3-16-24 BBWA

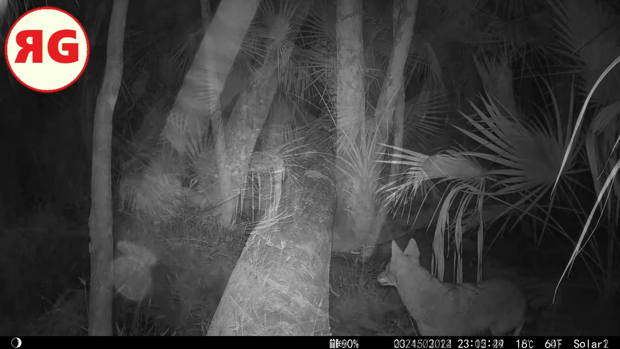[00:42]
was it here's that other location there's a coyote i don't know what he's looking at up on that tree
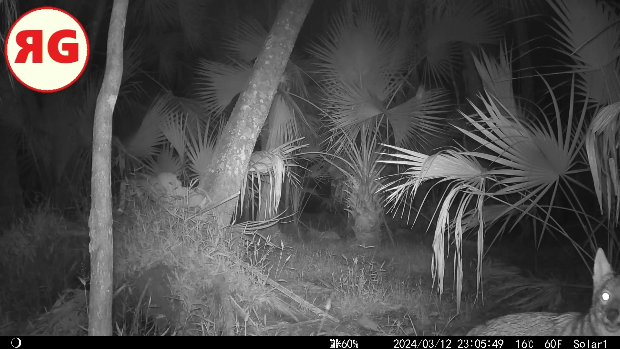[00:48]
there but he uh i think he was spooked by the um by the trail cam
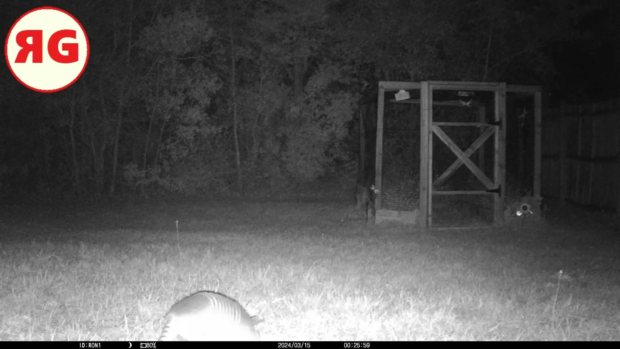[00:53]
turning on when i got that um trail camera i had picked it up in the middle of the week was actually given to me by a subscriber ron who liked what i do so much that he decided to uh to get me a trail cam so thank you ron um i got he dropped the camera off to me in the middle of the week so i set it up in my backyard until saturday and i got an armadillo in my backyard yeah you just never know what's walking around back there also there's a a
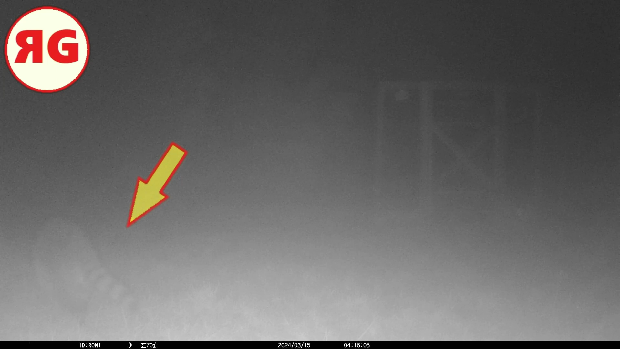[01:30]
um yeah he's i don't know why it's so foggy i really don't but you know it's just the nature of the the mornings around here the nighttime in florida it's a little foggy so um yeah that's all i got for you this week